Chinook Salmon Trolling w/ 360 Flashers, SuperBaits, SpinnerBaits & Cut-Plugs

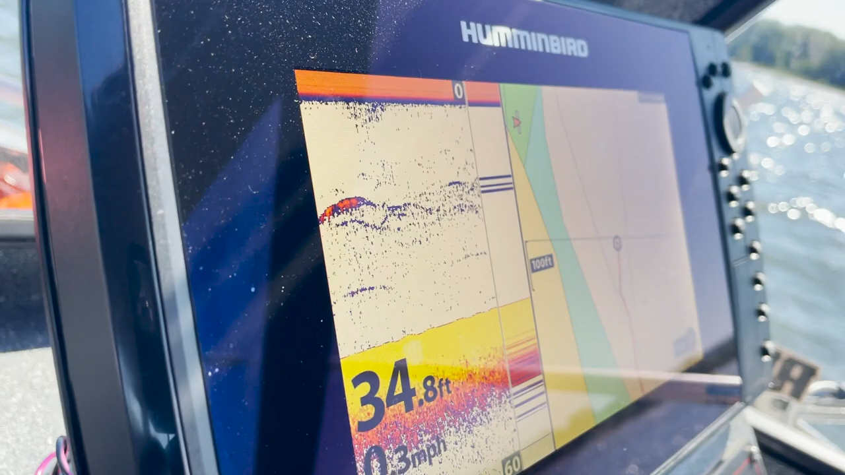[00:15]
On screen: depth 34.8 ft
Seeing them on the bottom, we're seeing them suspended. They look like big fish.